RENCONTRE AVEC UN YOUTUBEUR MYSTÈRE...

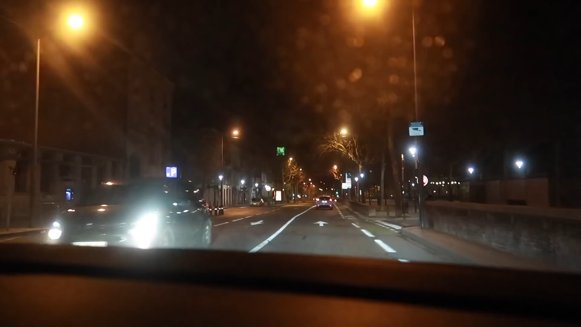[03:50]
Donc là, il y a encore plein d'indices, évidemment, des panneaux, des bâtiments... Je pense que vous pouvez se situer dans quelle ville nous sommes ! Et là, nous cherchons l'hôtel ! On vient d'arriver dans l'hôtel ! Et regardez les jolis messages !